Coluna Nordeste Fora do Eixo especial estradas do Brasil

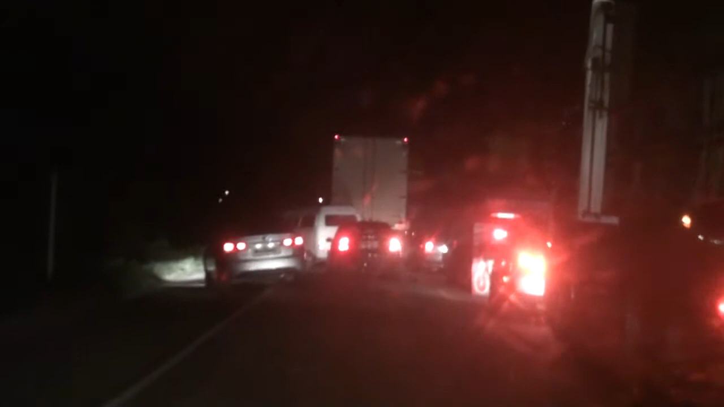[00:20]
A galera tá passando aí Vai atrás, vai atrás Tá vindo na galera já Já tá vindo na galera Volta, volta, volta, velho Vai ver na frente desse caminhão aqui Rápido
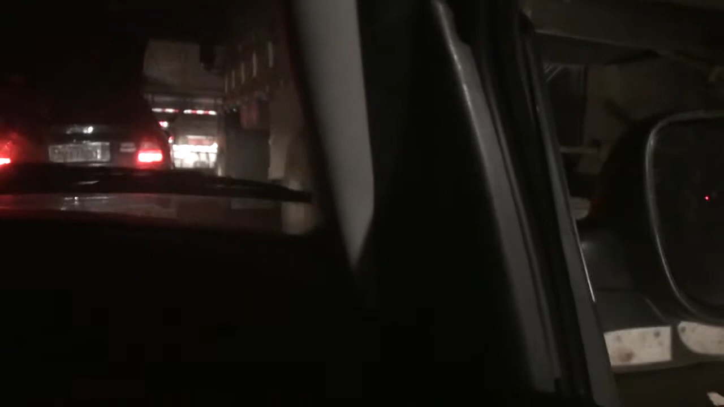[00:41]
Volta, volta, volta Vê sinal aí Vai, vai, vai, vai Que louco, mano Você demorou pra caralho Tem que dar sinal, velho Tem que dar sinal, velho Eu dei sinal, cara Caminhão, fazer o que, velho?
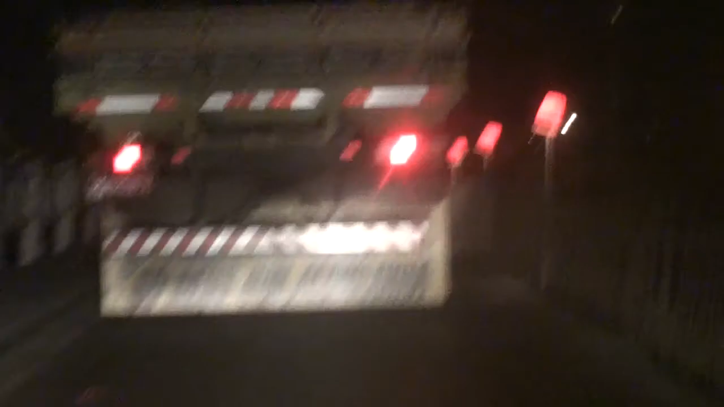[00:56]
Aqui, aqui, aqui Vai, vai, vai Ai,